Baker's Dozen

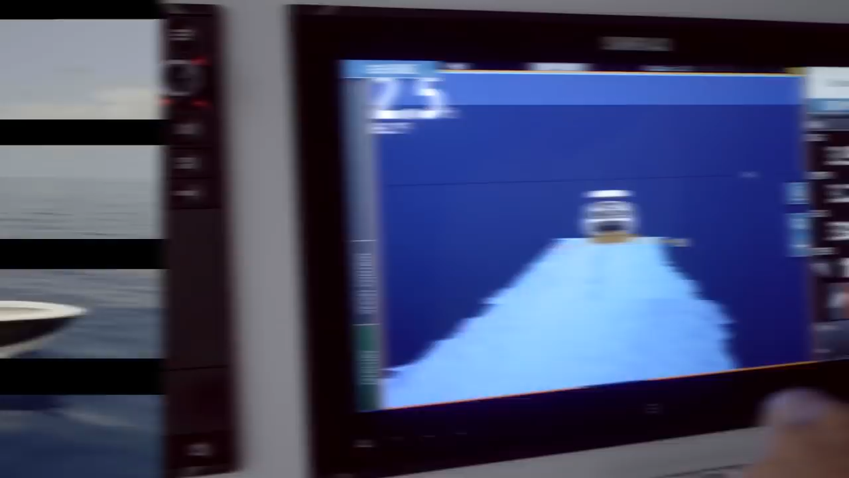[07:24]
The Simrad NSS 12 EVO 2 delivers HD structure scan and broadband sonar through its 12-inch multi-touch display.